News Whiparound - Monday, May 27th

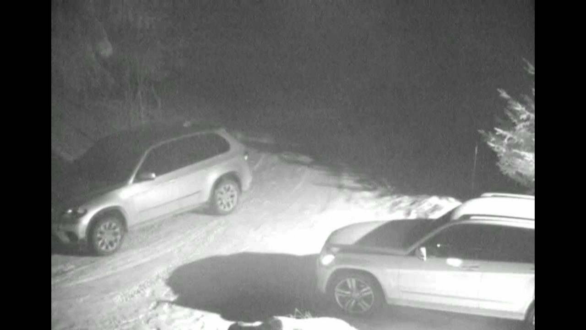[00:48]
He caught the runaway vehicle on his home surveillance camera.